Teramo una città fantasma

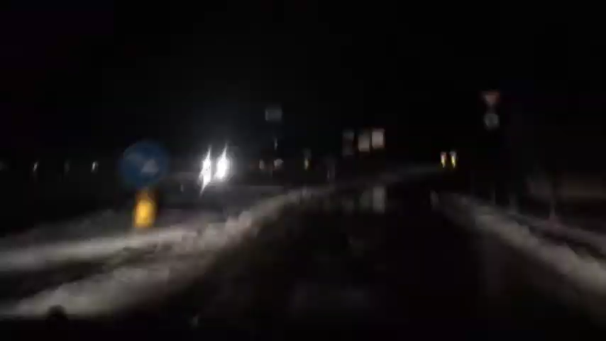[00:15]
La neve è caduta in maniera abbondante a Teramo città e alcune frazioni,
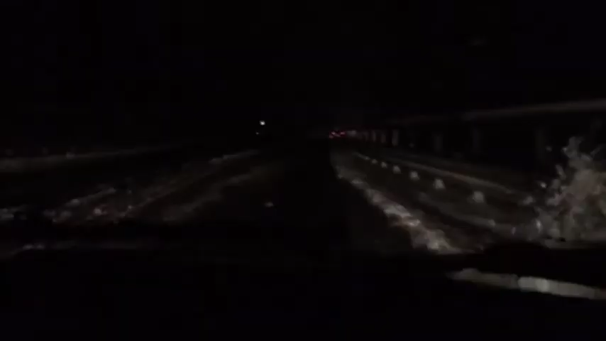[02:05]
Ieri sera la città al buio e con le strade innevate sembrava Teramo sotto i bombardamenti, ma almeno lì il fascismo, siamo sicuri, che le strade le avrebbe liberate.